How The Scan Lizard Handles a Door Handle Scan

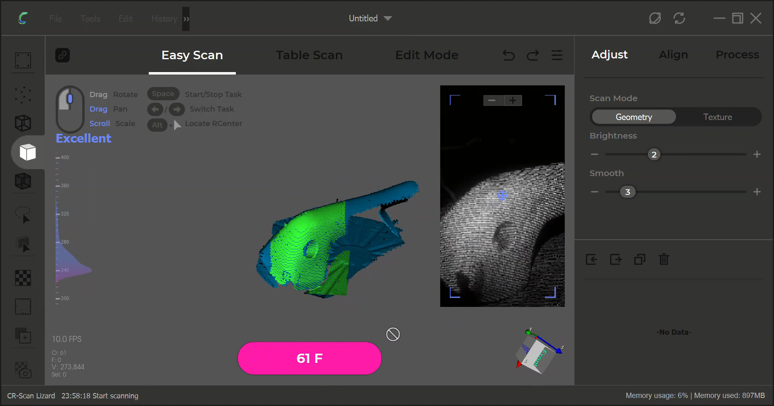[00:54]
here I'm scanning and geometry mode I tried it on the turn to in the turntable
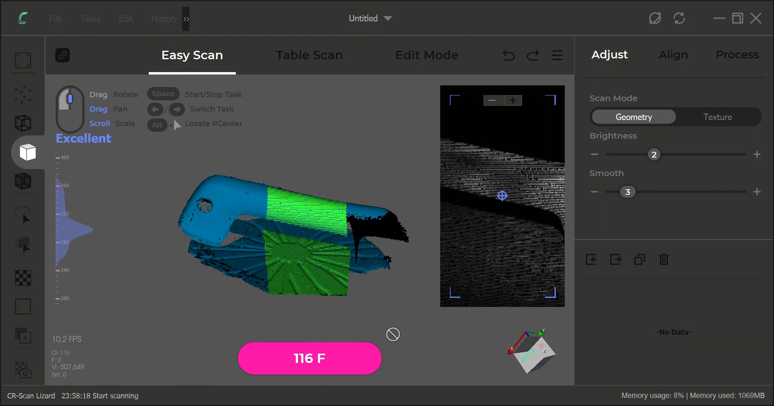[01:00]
mode but it's just a little too big I was having difficulty getting a scan and it wouldn't hang off the
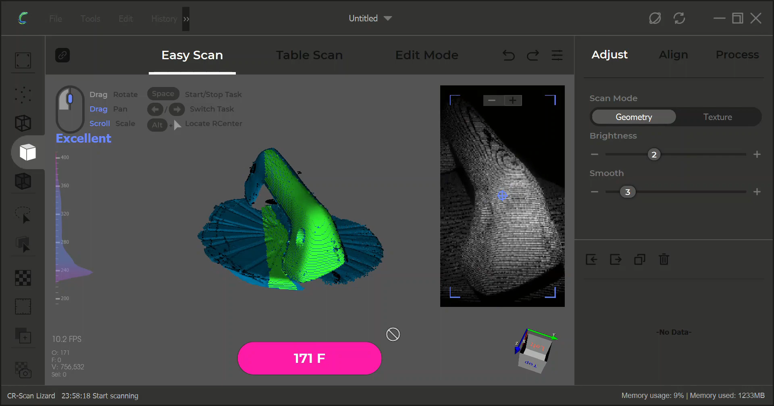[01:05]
table the way I wanted it to to get you know both ends so decided
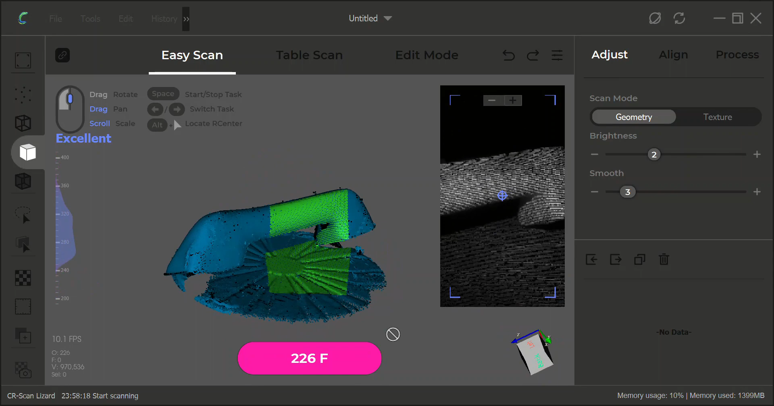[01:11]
to do a hand scan the easy scan method and I'm
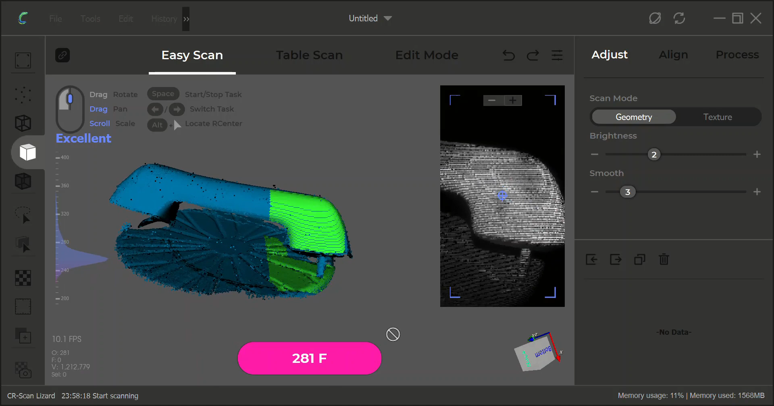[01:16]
going to show you the real-time video I usually condense things but I just
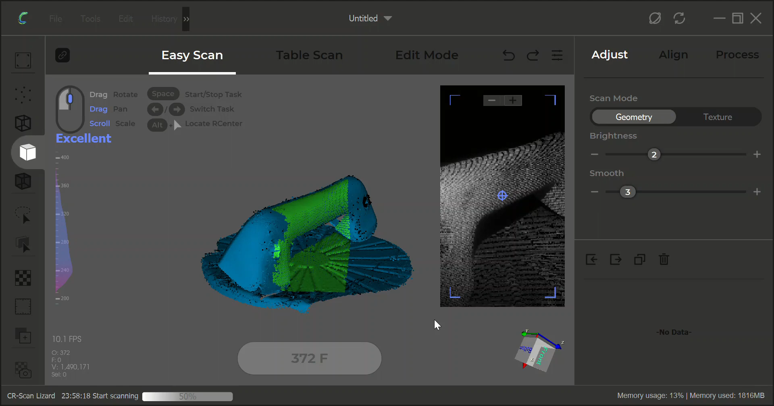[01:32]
apologize for not being able to show you the settings I'm just using the xbox recorder feature in windows and not
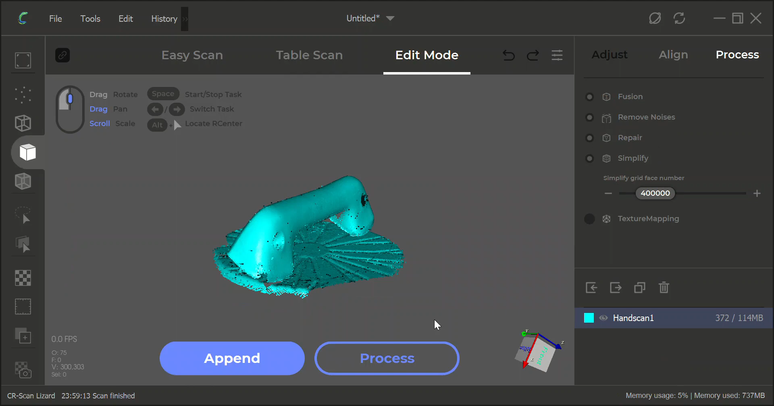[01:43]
fully not fully up on how to make sure I can show you the drop-down windows and stuff so apparently you can't see those you know I'm just saying basement move here I
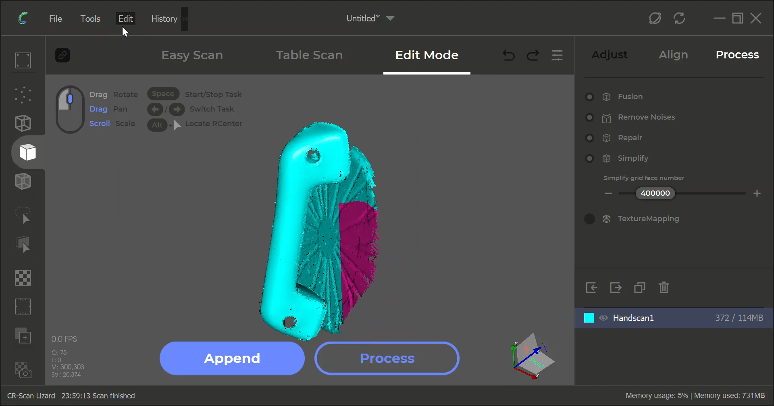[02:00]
mean making a basement selection I'm sorry and then I went back and deleted the selection which took all that out I
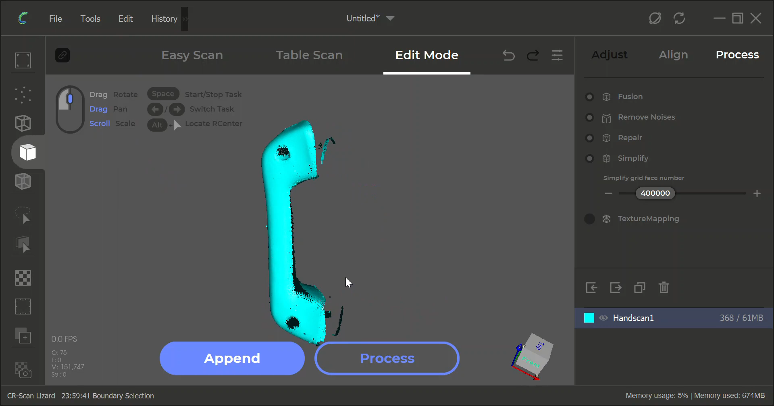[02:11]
got kind of concerned about this leftover bits here and I didn't seem to be able to lasso them and take them out I tried a little
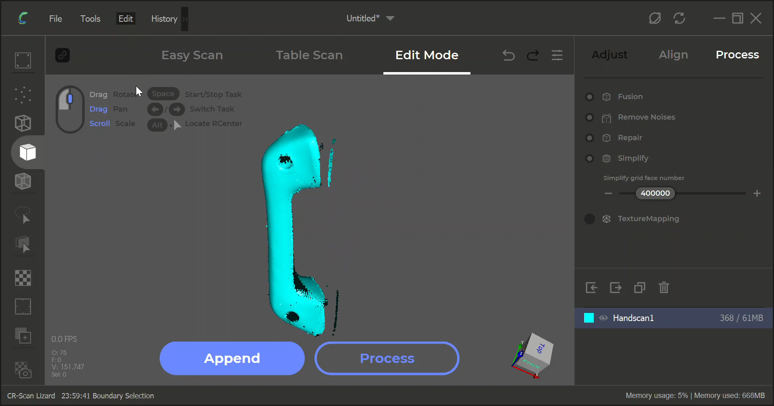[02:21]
bit and I had done a practice scan of this before and done the same thing and I got
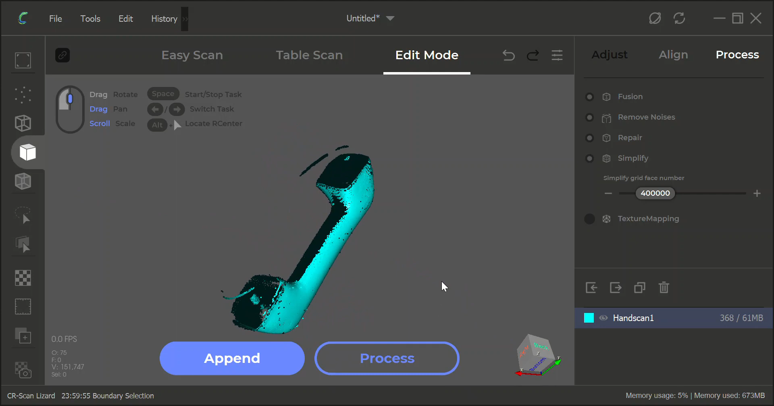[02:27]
to a point where I couldn't edit those out I don't know what that is if it's a bug or if it's me not doing something right but
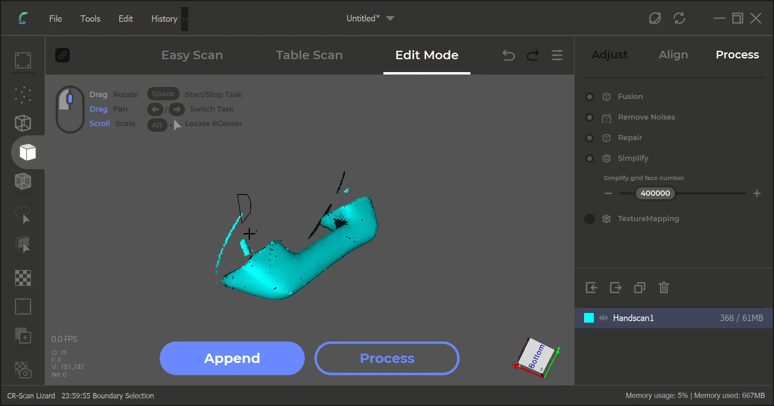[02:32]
wasn't a big deal really that's apparently the edges of the turntable I must have gotten some spray on there or something I
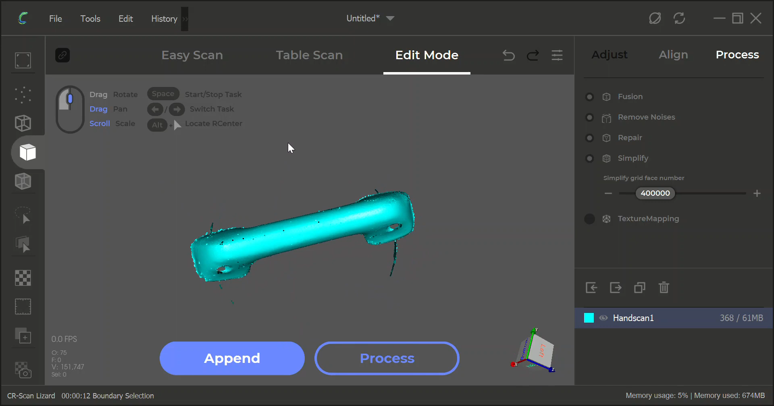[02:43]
did a lot of handling of the part so I'm going to transfer something to the edge that it picked up
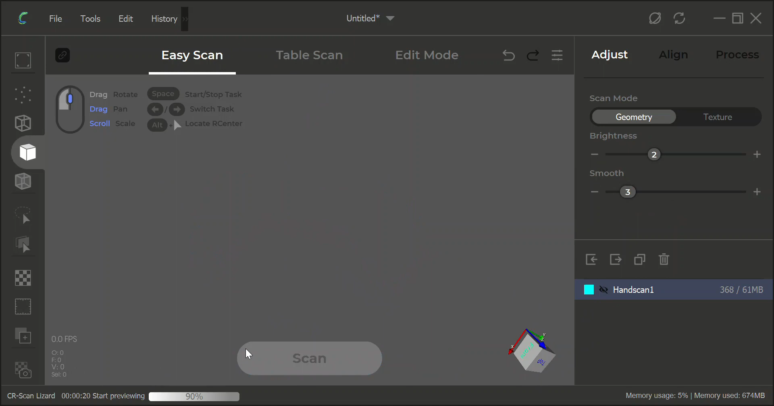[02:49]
but I'm going to append it to another scan like my aim
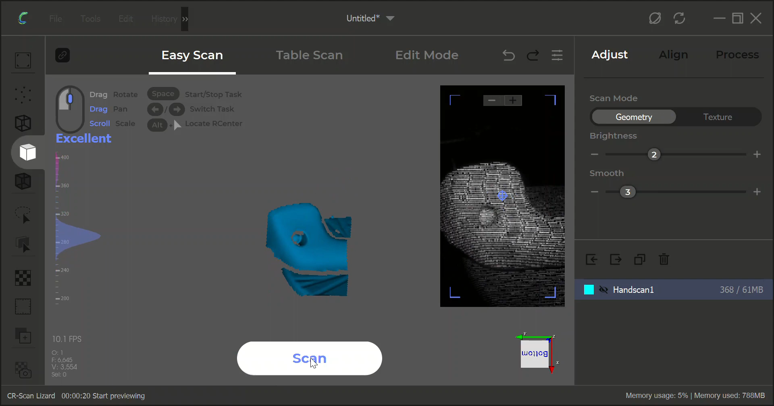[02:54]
was to do three hand scans and then put them together
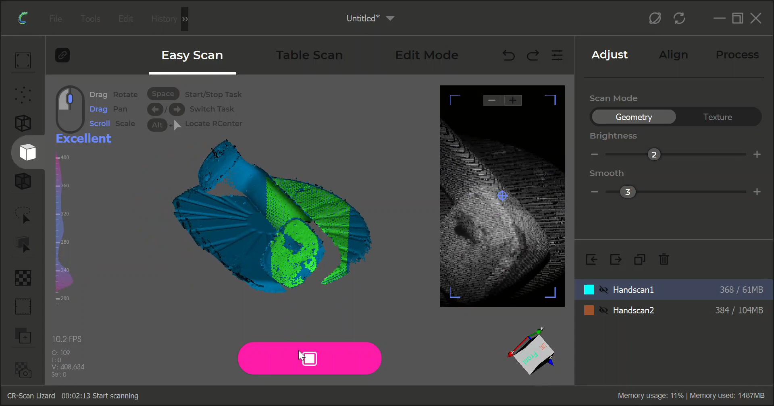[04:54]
it's it's fast enough to keep up with more rapid movements of the scanner didn't
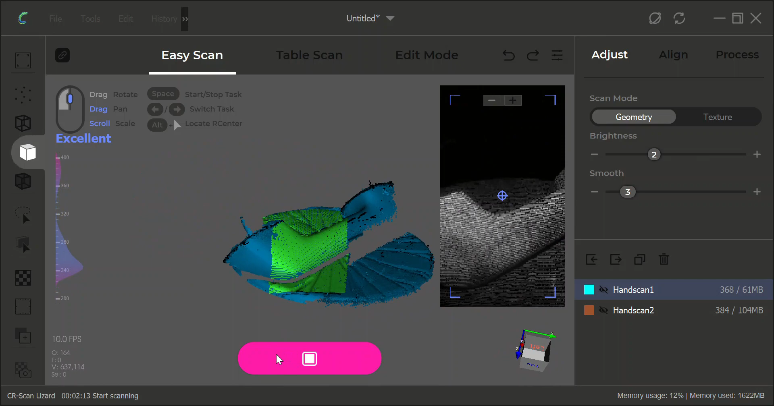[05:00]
lose tracking there I think there is a point here somewhere where I lose tracking it reacquires pretty easy
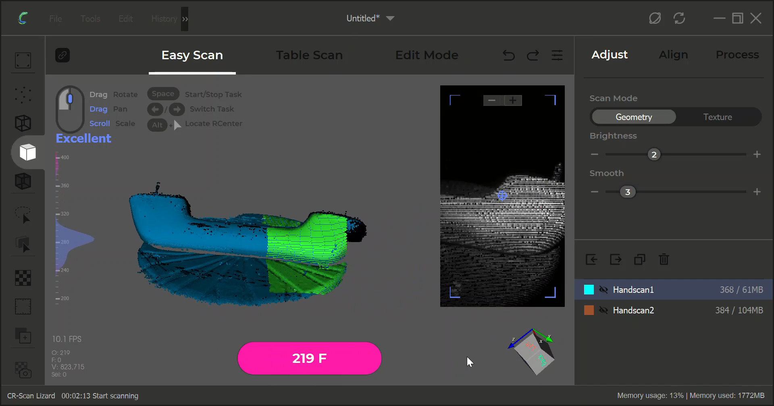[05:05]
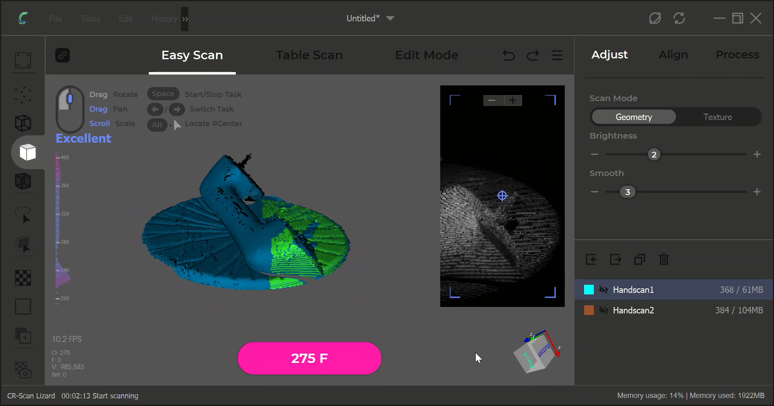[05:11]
and I couldn't get those screws out of here so I had to scan with the screws in place